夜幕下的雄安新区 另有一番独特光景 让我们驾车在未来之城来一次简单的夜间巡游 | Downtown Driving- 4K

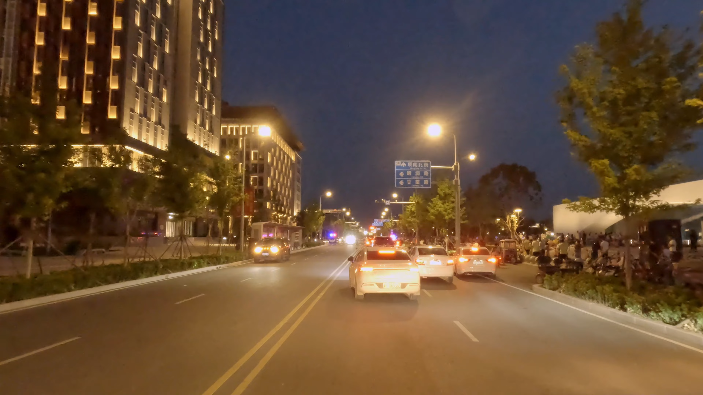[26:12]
人多呀，前左红灯，左拐又没了。